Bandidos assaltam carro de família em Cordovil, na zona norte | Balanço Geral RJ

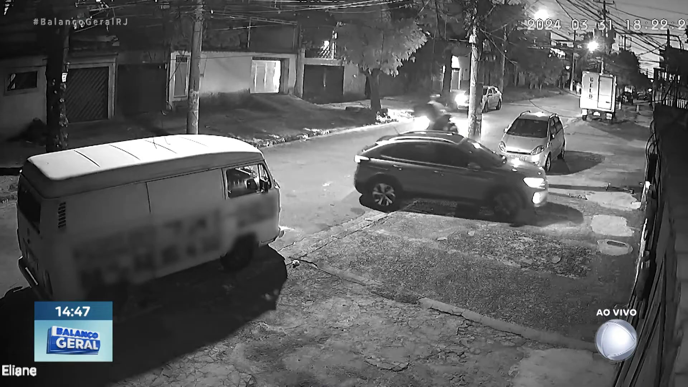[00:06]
Depois de desligar a oficina, só resta aos pais e aos filhos se afastarem.